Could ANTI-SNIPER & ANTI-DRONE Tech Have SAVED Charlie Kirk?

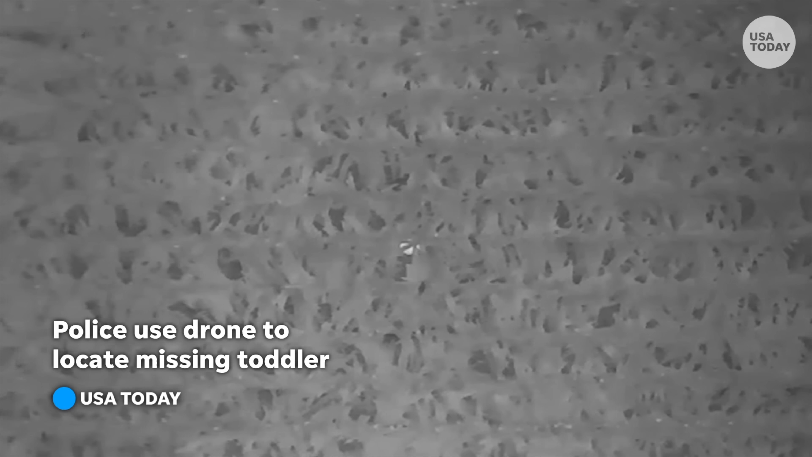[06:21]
Almost 500 meters out is the range of a system like that. And that would have been well within what they needed at this event.
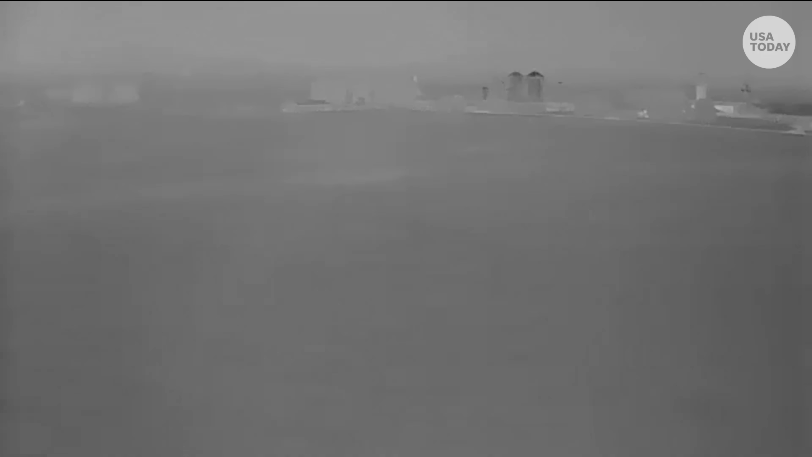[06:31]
Andro's Lattice system also uses AI platforms and ties it all together. It fuses sensors for real-time threat maps.
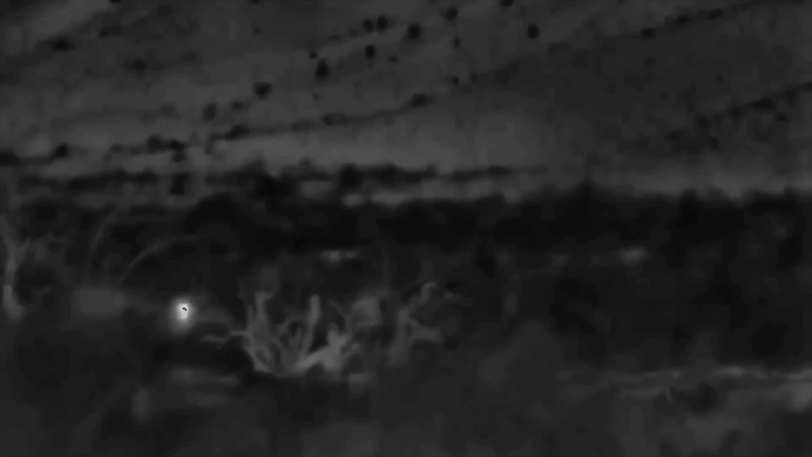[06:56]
It picks up thermal signatures for a scope lens pre-shot. For a concert or a rally, you'd deploy a net.